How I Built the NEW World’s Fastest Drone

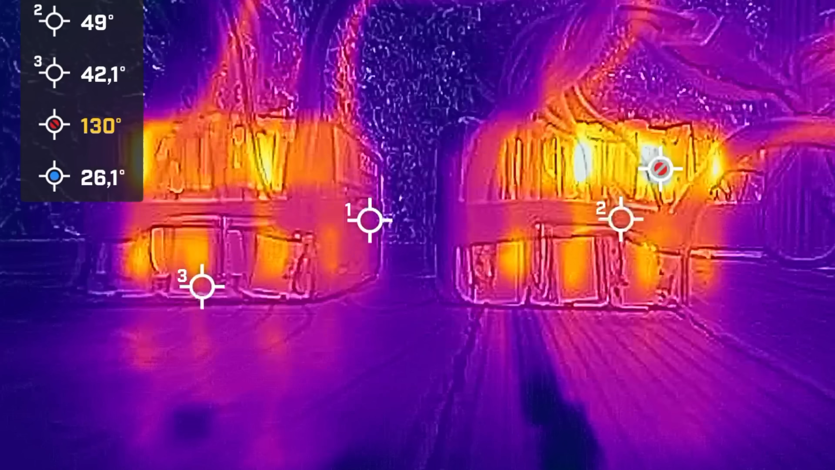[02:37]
Way too hot so no wonder they were popping. Just a reminder you can't always trust companies claims about what their products can handle.
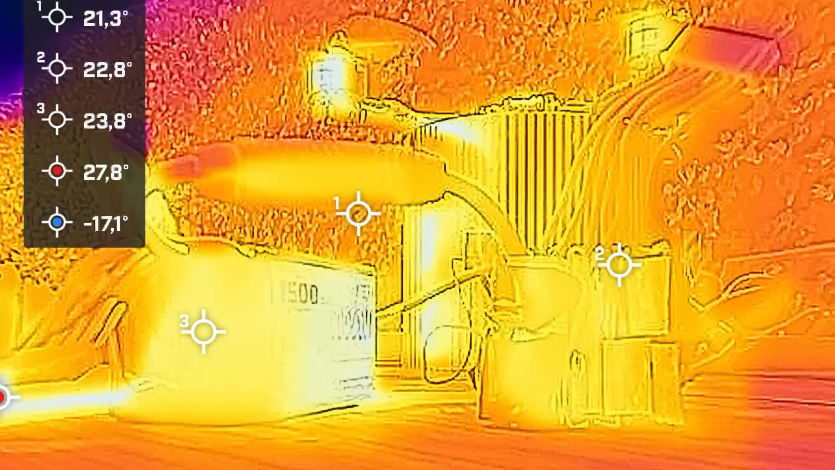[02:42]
After trying to work around the heat for weeks we
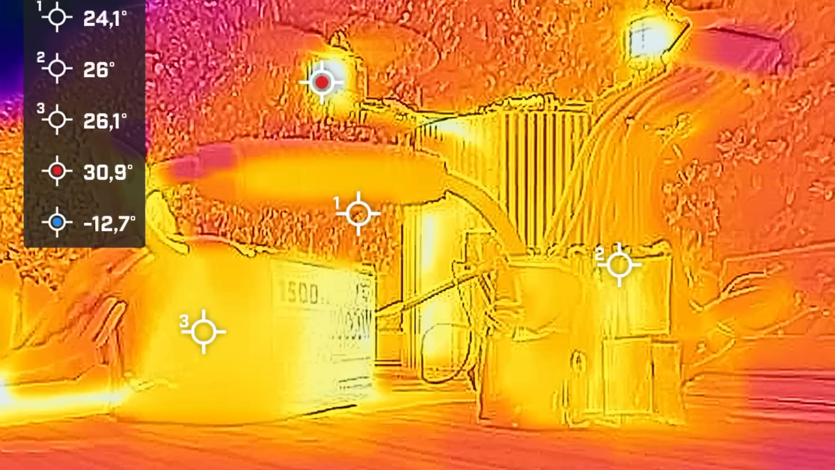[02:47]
managed to get new batteries and thankfully these stayed below 80 degrees celsius at full power draw.
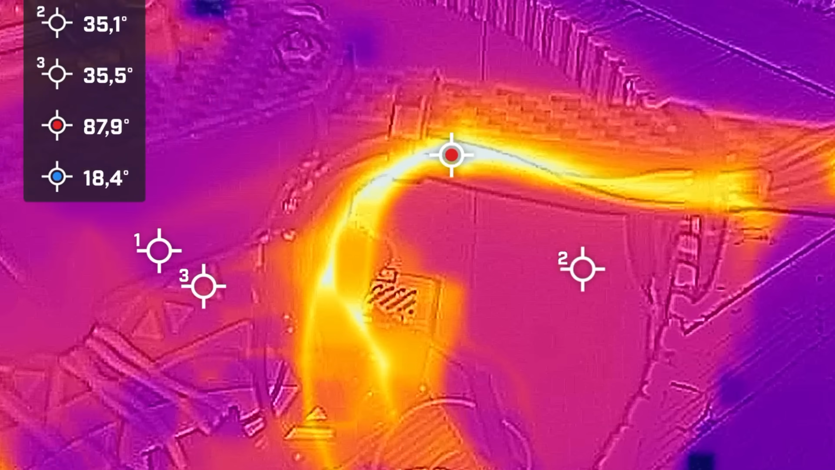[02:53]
With our batteries not cool enough to fly we found another issue.
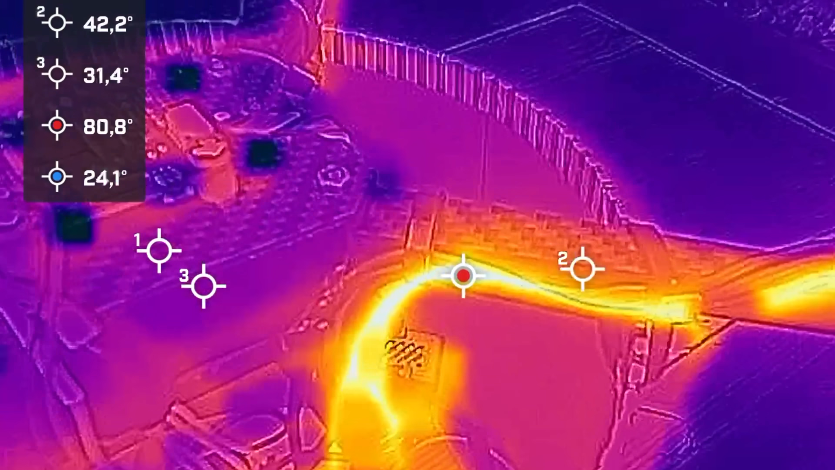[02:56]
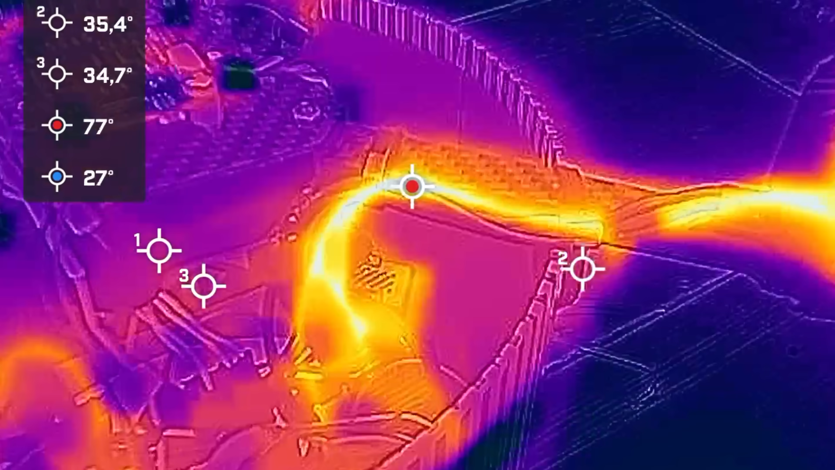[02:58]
Our motor wires were getting suspiciously hot during full load.
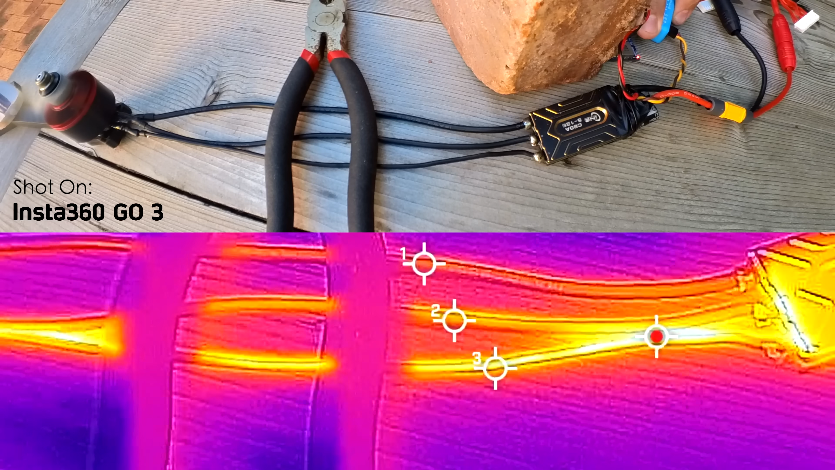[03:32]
As you can see the thin wire got so hot that it desoldered itself from the ESC. Clearly too thin so we opted for the wire with medium thickness.